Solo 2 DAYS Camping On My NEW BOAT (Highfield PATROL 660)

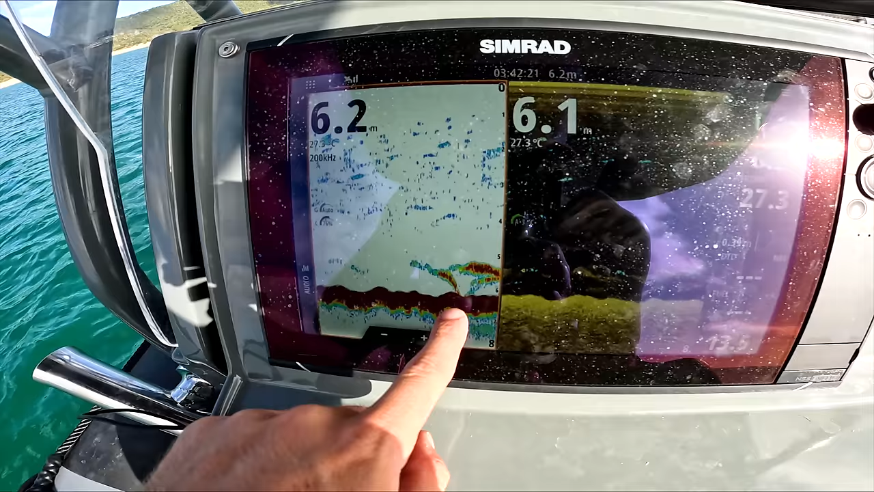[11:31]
On screen: water 27.3°C
Something's, look at that. I reckon that's a fish swimming under the boat. I don't even know what that is. I think this is about ready actually.